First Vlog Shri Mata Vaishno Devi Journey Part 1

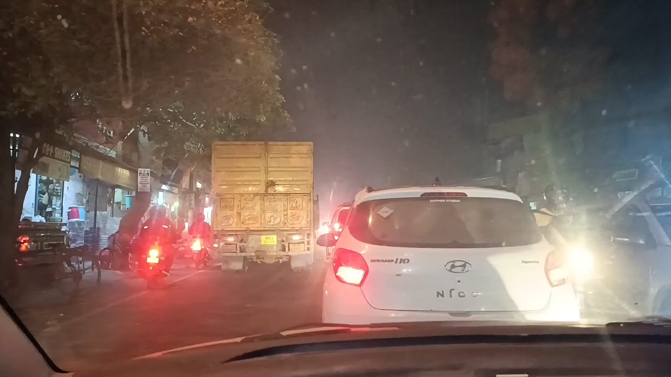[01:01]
टाइम पहुच पाएंगे की नहीं पहुच पाएंगे तेन मिस ना हो तो बस यही इसी चीज का
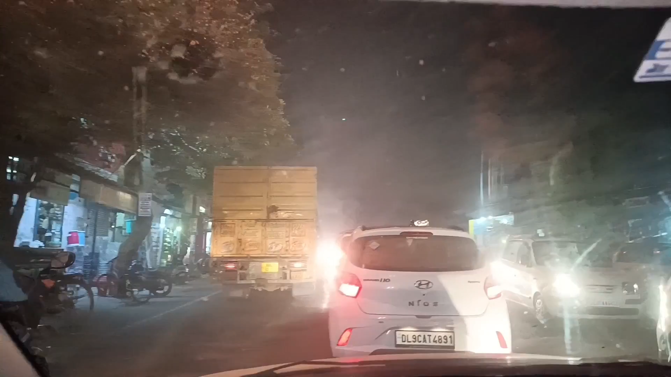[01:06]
टल लगा रहा है अब देखो क्या होता है तो गाइस अब हम हाईवे पे पहुच चुके
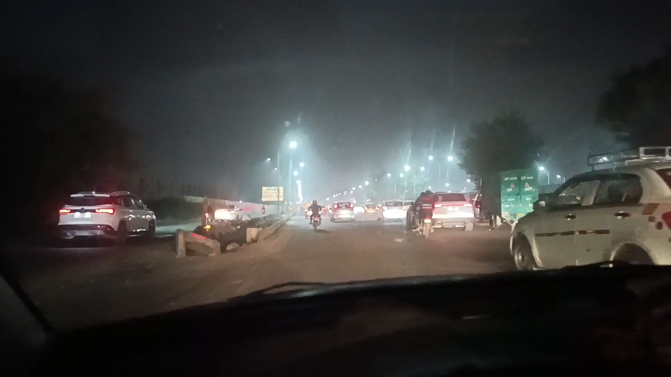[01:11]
हैं रास्ते में इतना ट्राफिक था बूर्सों मत आठ चालिस हो चुके हैं अब बताने कितनी देरों लगेगी बस आईवे पे चाप ना हो यह साथ से आईवे पे ट्राफिक देख रहा है ना मुझे लगड़ा हमें लेट हो ही जाएगा अब कर दो
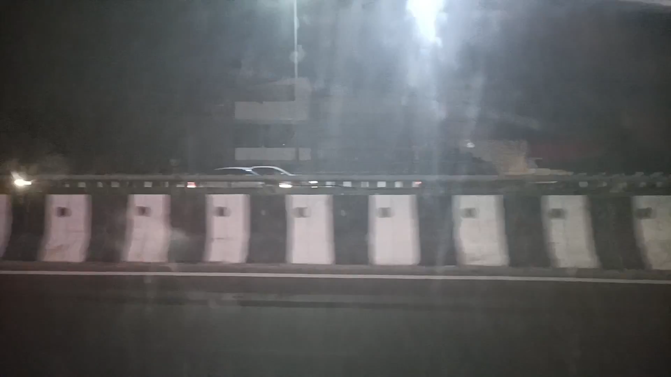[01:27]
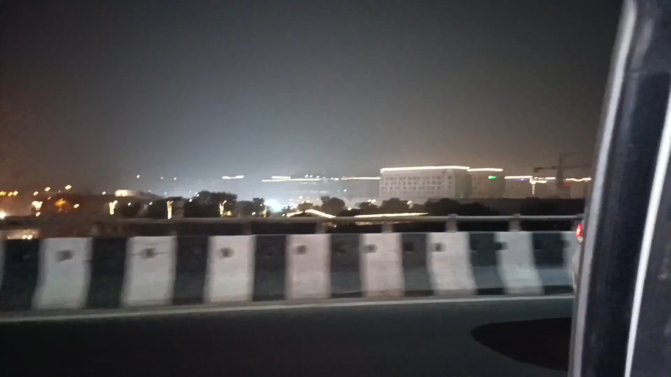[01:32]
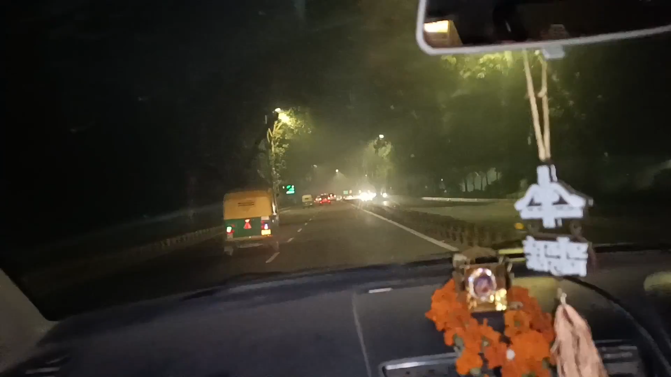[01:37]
अब जल्दी से गारी से बहार निकलते हैं और जल्दी पहुंचते हैं स्टेशन की और
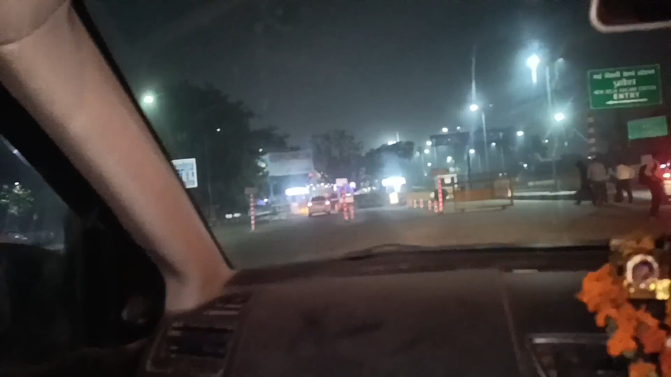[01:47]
गाइस अब हम टैक्सी से उतर चुके हैं अब जल्दी चलते रेज़